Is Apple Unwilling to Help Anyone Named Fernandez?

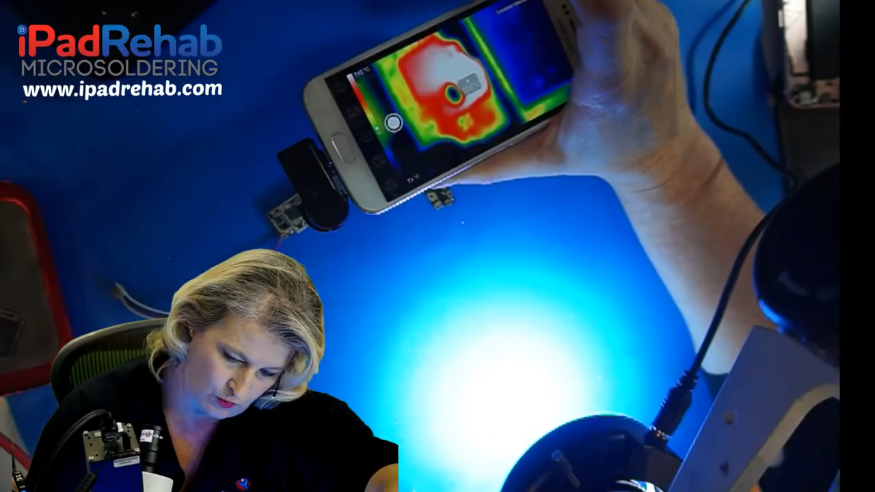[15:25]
you can see okay right there and we can even put our temperature reading to see how hot does that get look at that it jumps up to wow over 100 degrees that's definitely hot so what does that translate to on the board that's going to translate to
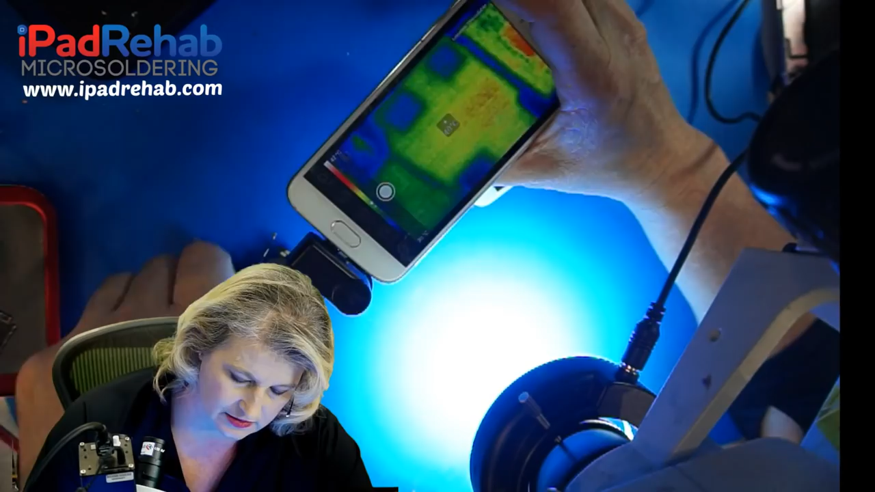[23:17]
let's see now this is really hard for for me to see and show you but maybe we can do it all right so let's look around
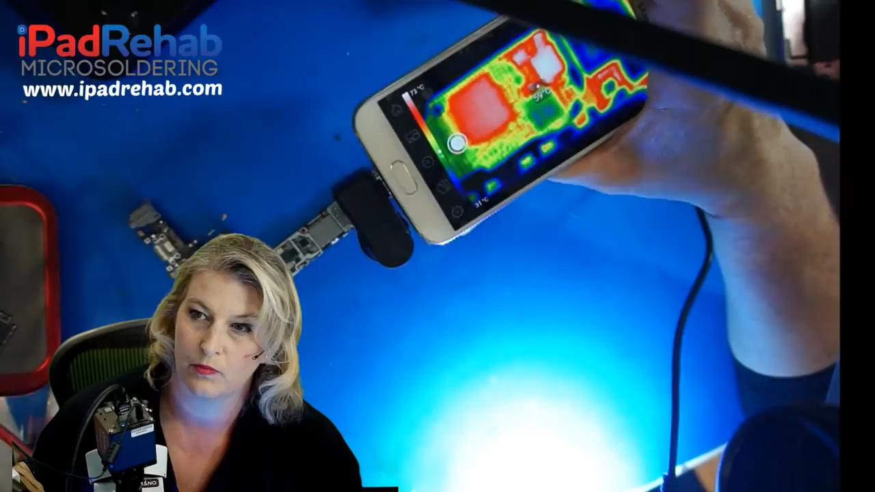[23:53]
where the there is no repairable hardware defect and it's a ones and zeros problem with software the ones that i can fix is zero percent right if it's ones where there we go so we're going to look around at you know we we can measure our temperature i'm not sure you can read that temperature reading maybe you can if you zoom but we're going to just kind of put that dot in a couple places
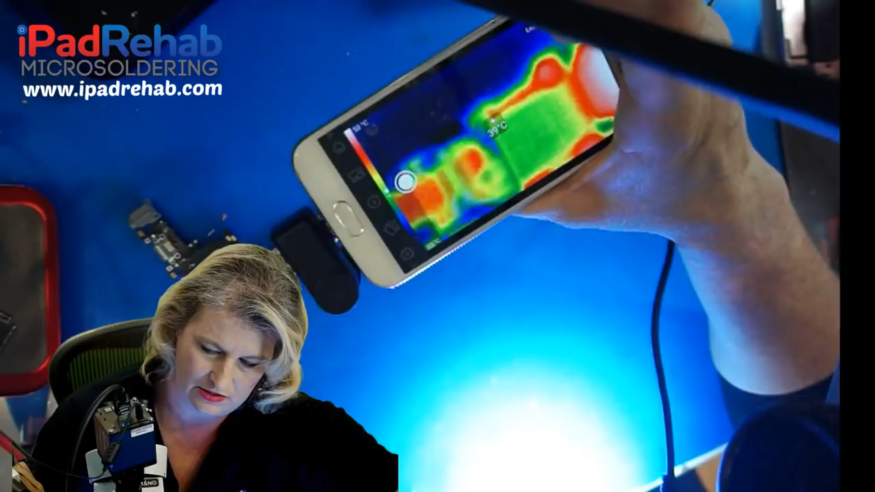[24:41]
in this area of the phone and to just kind of match that to our visual visual
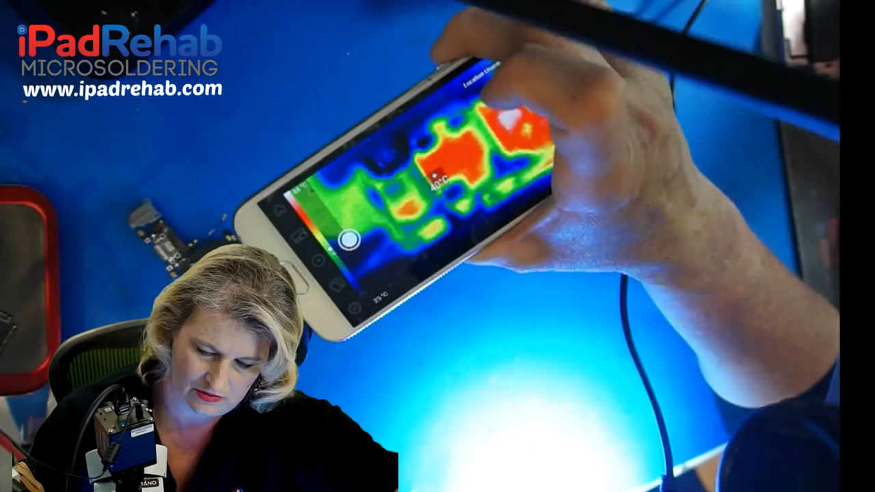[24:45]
exam all right so now let's go on a hunt let's look for another spot that is a little bit beat up let's see if we can improve